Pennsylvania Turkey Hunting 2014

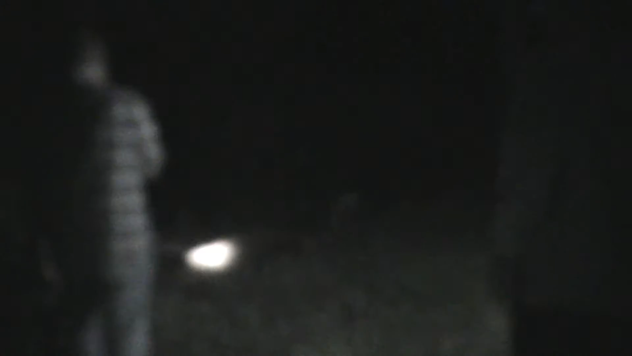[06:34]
helped track the deer, and when I found the deer, everyone went crazy.
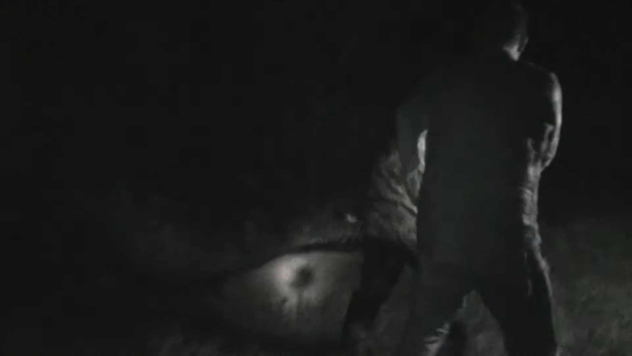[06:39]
Back up, man. Oh, wow. Yeah, man. Oh, you got rack. You are the man, Noah. Oh, my gosh. Woo! Oh, my God. I got a video of this.
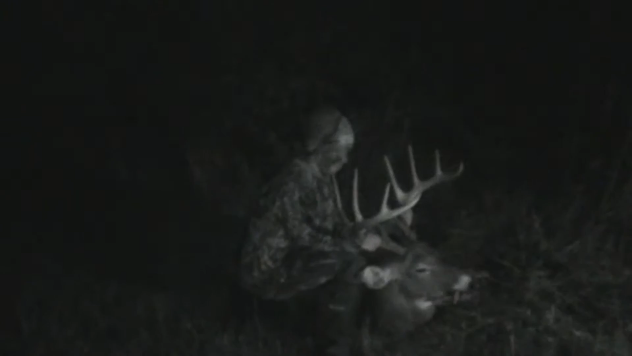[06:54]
Noah, you are the man. Well, we all know who has the real rack daddy here. Yeah, that was a good buck, dude. Good job. Thanks.